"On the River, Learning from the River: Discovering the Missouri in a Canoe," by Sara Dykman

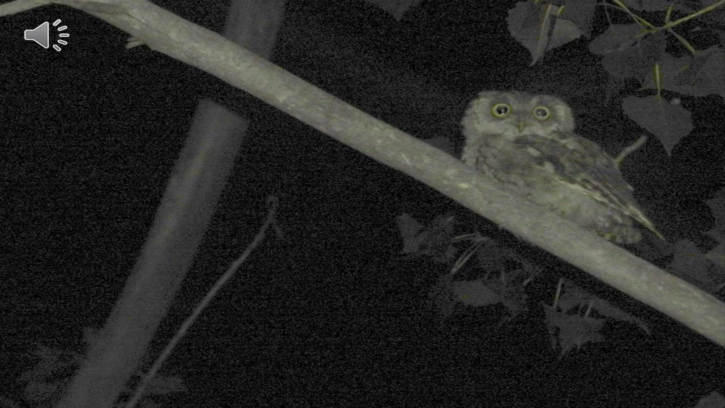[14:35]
This was an eastern screech owl, and we were camped on the side of the Missouri River. We just pulled off on the banks, but we had a little guidebook, and it told us that this was the home